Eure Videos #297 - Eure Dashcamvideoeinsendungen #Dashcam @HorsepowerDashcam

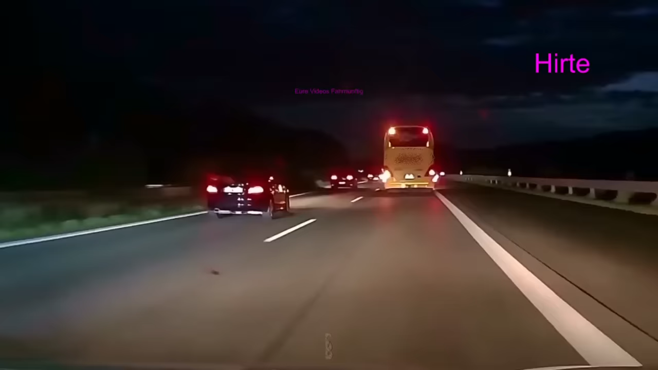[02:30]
ach das dauert mir zu lange wir fahren 86 und hier passiert was der bus schert aus und hier wird der weiße pkw das erste mal indirekt ausgebremst wir spulen mal vor es wird dreispurig und der bus schert aus und der weiße pkw ich kann es mir denken denkt sich na gut wir fahren halt nur 100 und bus fährt 110 auf einer autobahn wenn es ein reisebus ist und ja der pkw dem geht es nicht schnell genug was das sich tube machen hier jetzt noch bringen soll weiß ich nicht deswegen kommt da nicht schneller am lkw vorbei
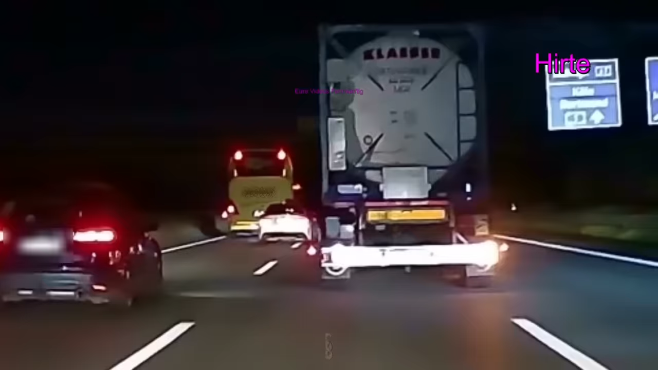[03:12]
so weißer pkw ist angepisst jetzt wird erstmal der bus ausgebremst 48 leuten gefällt das gar nicht
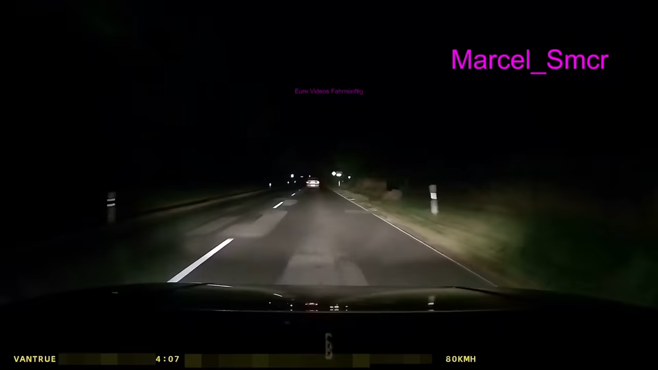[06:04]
ach wieder eine karre ohne licht ist der lichtschalter kaputt was ist hier los weiß ist einer ist ja einfach nur total durcheinander also wieso fahren die damit rum wieso fahren die damit rum
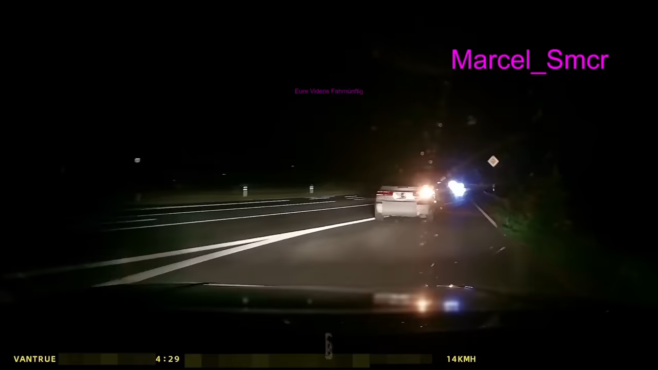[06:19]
und wieso machen sie nicht wenigstens warmblinke an weißt du denn werden sie halbwegs gesehen aber dann fahren sie auch noch komplett im dunkeln also ich ich verstehe das alles nicht sind das denn alles menschen die besoffen sind oder mit zuckerschock faden oder gerade einen schlaganfall haben oder was das ist doch nicht wahr das können doch nicht so viele kranke menschen auf der straße unterwegs sein hup mal danke
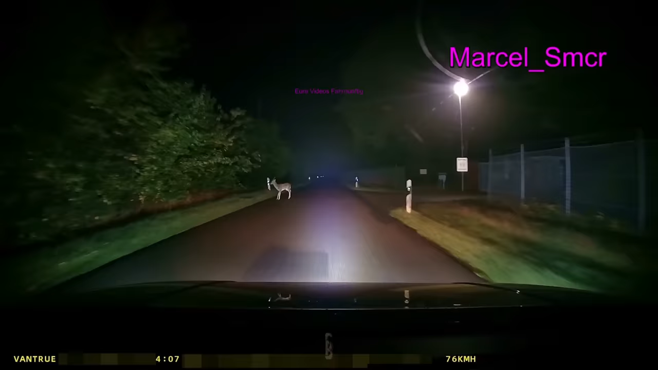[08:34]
ja wir sollen ja eigentlich unser pferd nicht ausmachen wenn wir so viechern begegnen und wahrscheinlich ist sogar das abblendlicht denen zu viel weißt du die laufen da so dunkel durch den wald und dann auf einmal sehen sie scheinwerfer und denken bis jetzt schon tag und dann sind die halt total wird fair ach guck an die todeskreuzung bei nacht da werden sogar hier die bürgersteige hochgeklappt
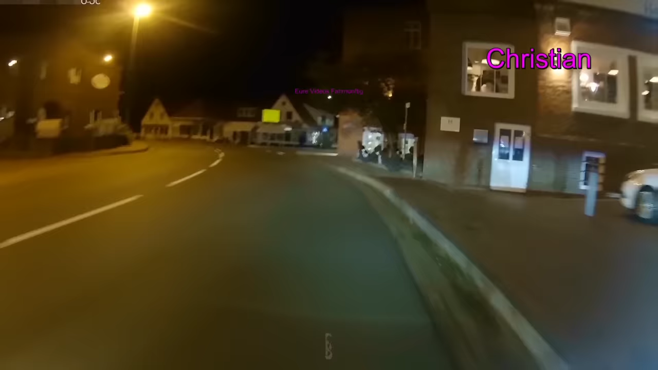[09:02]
alter wie kann man denn nur so fahren also fällt dir nichts so ein und nicht mal christian hat gehupt